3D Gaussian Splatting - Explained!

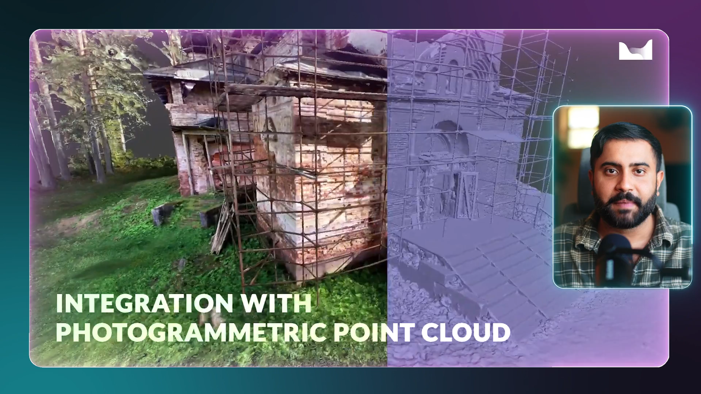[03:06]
Whether you use call map, reality capture, agisoft metashape, bentley context capture, really doesn't matter.
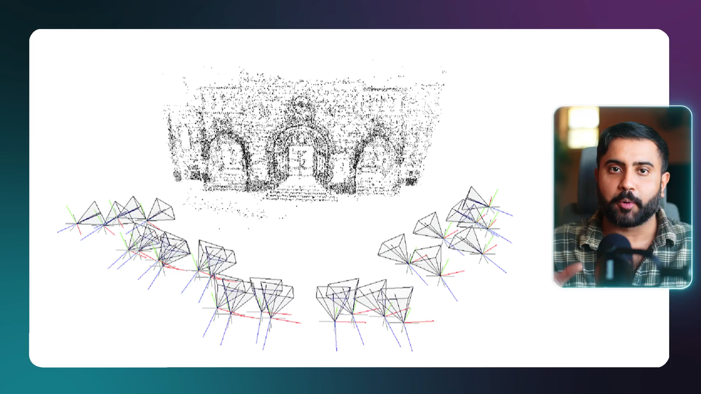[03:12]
As long as you have posed imagery and a sparse point cloud you're off to the races with gaussian splatting. So it's this point cloud that surfaces the foundation to initialize essentially a 3D gaussian splat centered at each of these points.
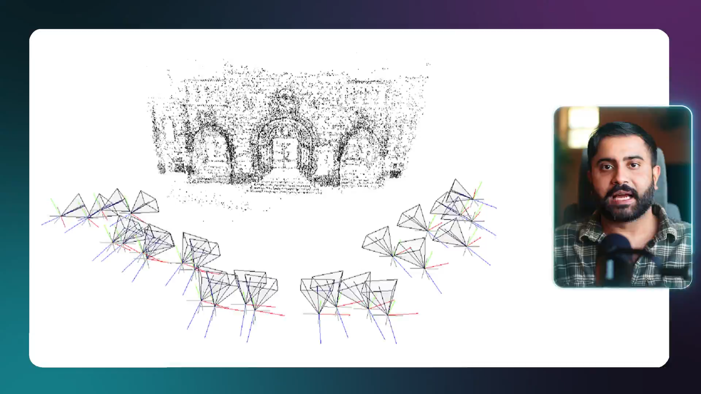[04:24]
So then you take that sparse point cloud and create a 3D gaussian splat centered at each of the points in this SFM point cloud. Finally the optimization process begins.